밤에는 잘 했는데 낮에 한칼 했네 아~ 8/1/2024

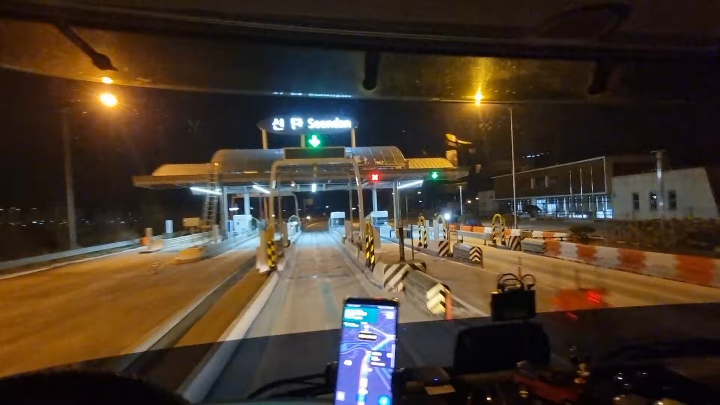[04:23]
하이패스 진출 여기 진출하면 바로 사거리인데 여기서 직진 해가지고 가면 됩니다. 아 신호 바뀌었다. 신호 바뀌었다.
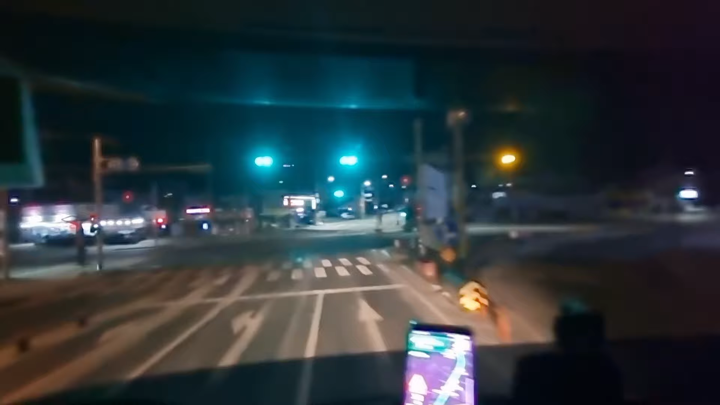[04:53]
가로질러 가는 길이 의정부에서 포천가는 국도입니다.
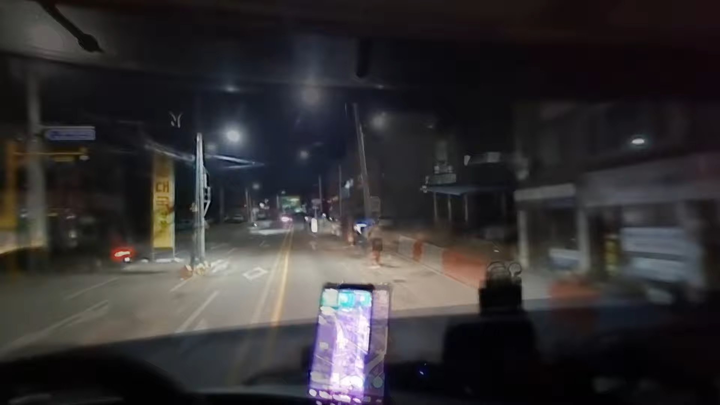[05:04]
카고차 아주 옛날에 카고차 한빠짐실로 다닌 때 이리로 많이 다닌는데
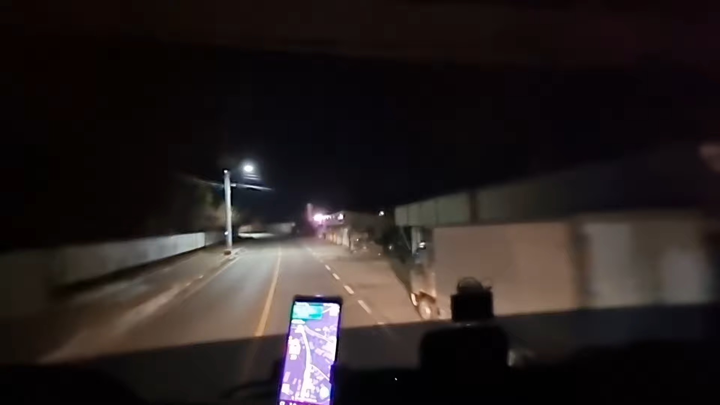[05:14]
나도 이제 여기는 컨테이너 하고는 이쪽 길로는 자주 자주 안와봐가지고 오랜만에 왔네
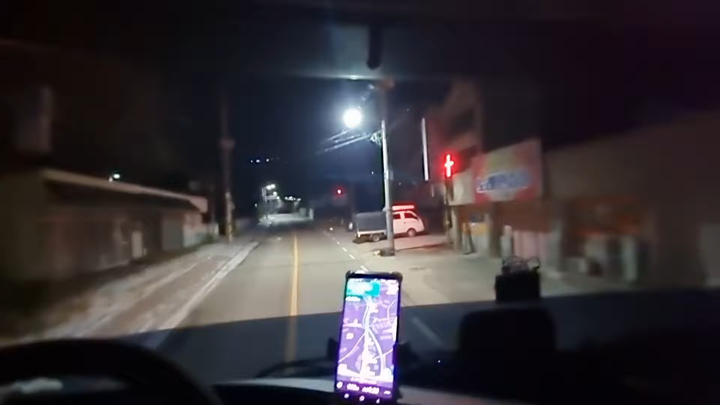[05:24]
신호 검색하니까 해전 해전 해전 해전 경차로가 있던데 여기는 길이 좁아서 안되고
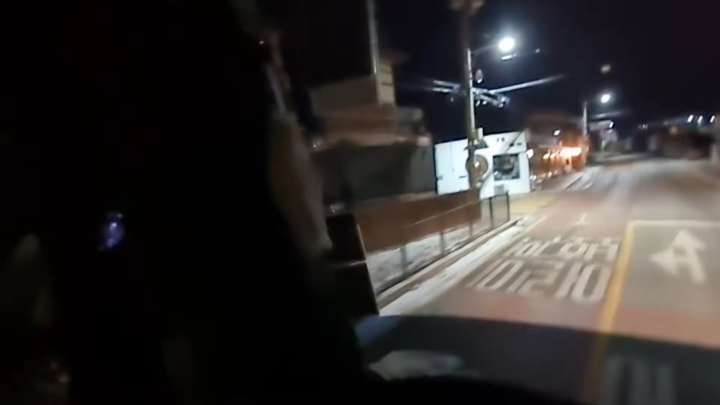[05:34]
이쪽으로 좌회전 오라는데 여기는 길이 좁아서 안되고 저 앞에 길이 좁잖아요
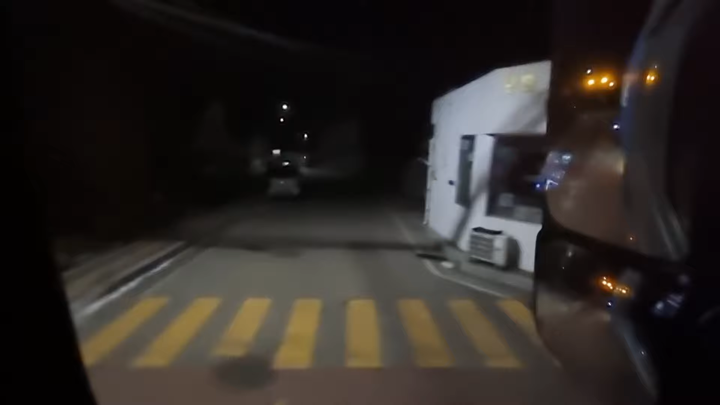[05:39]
저 앞에 해전교차로에서
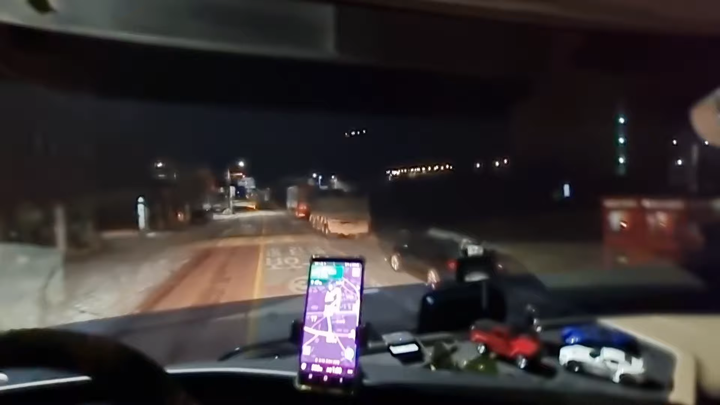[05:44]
해전교차로 있네 해전교차로 있네 해전교차로 있네 이 값을 해전교차로 해전교차로 해전교차로 에 pledge는 않 Suppose
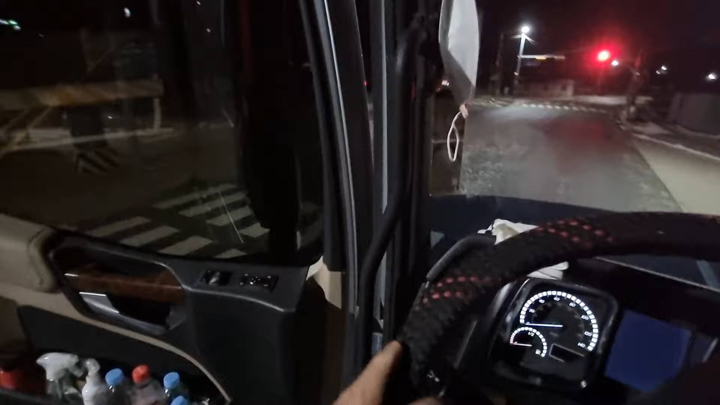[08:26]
밤에 시골이라 차 없으니까 아 이거
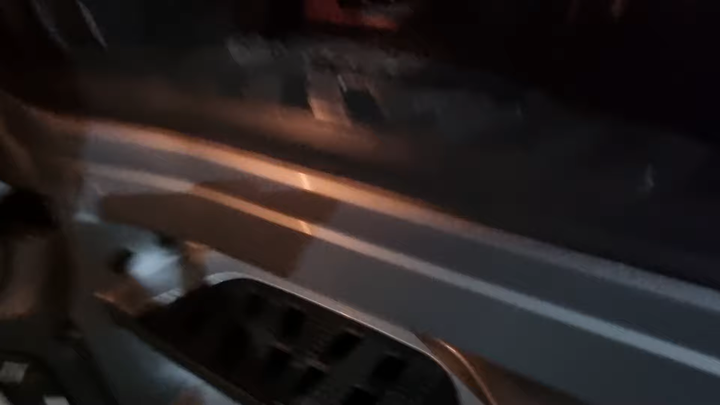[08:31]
대놓고
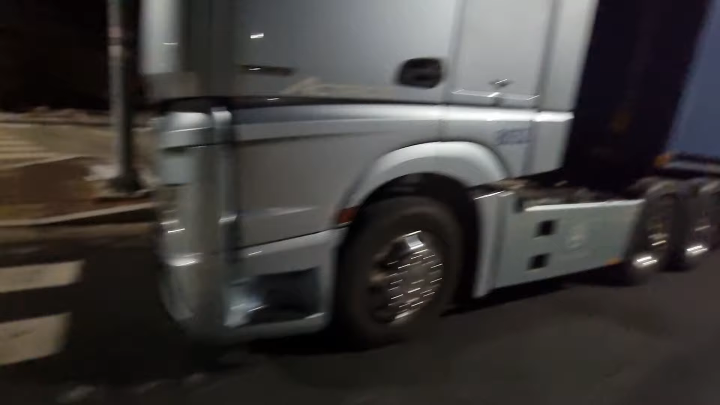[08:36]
좌회전 좌회전도
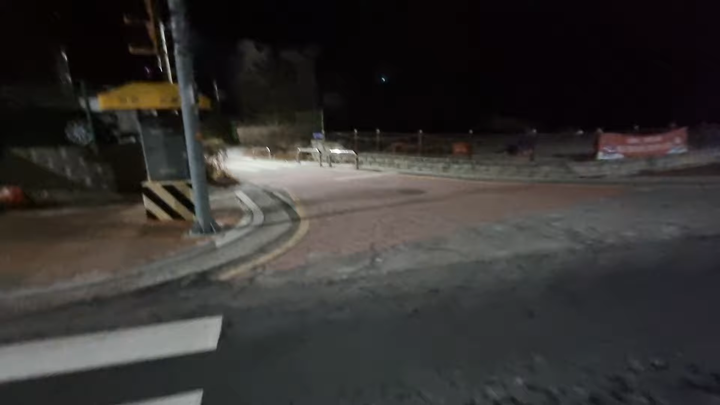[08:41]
완전히 각도가 지금 11시 방향 각도인데 와 길이 좁은데 여기 여기 매직카 여기하고
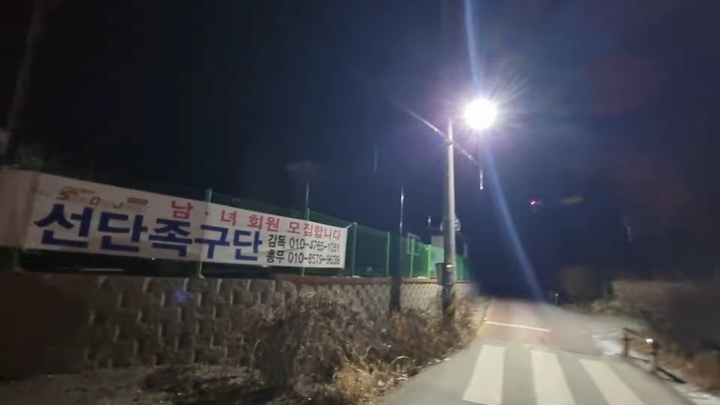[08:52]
어린이집하고 사이로 들어오면 된다는 이게 맞는데 여기 맞는데
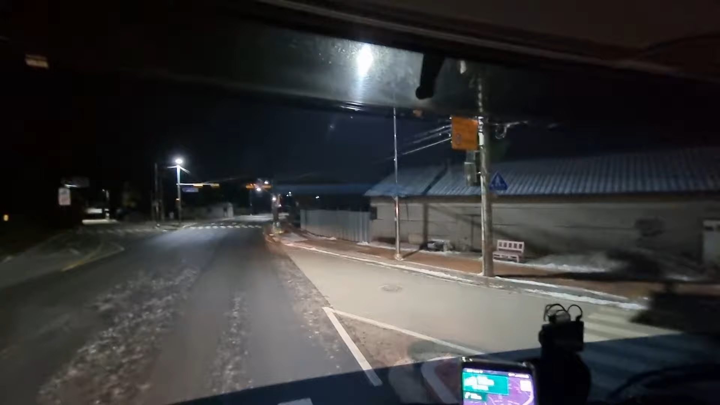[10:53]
차가 안오니깐 밤에 잘왔네 낮에 왔으면 복잡한데
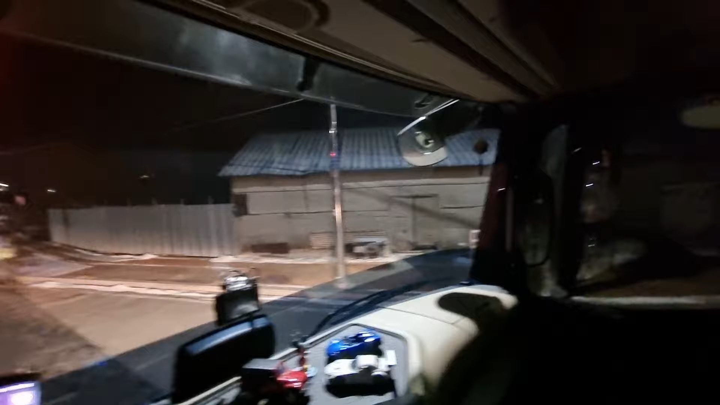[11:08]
끝까지 들어가려면 이쪽으로 바짝 내놔갖고
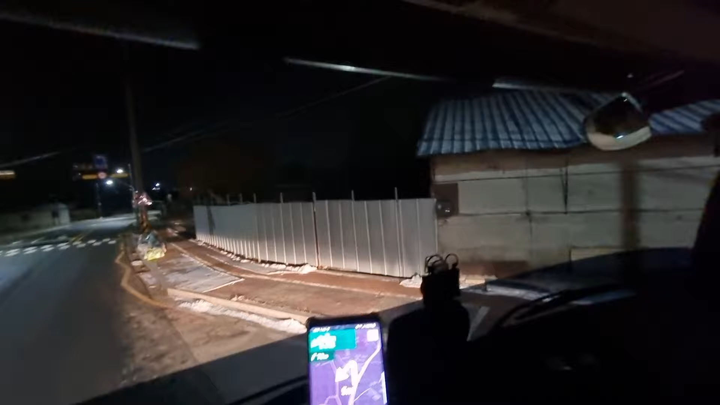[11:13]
유턴하는 식으로 해가지고 끝까지 들어가야 돼요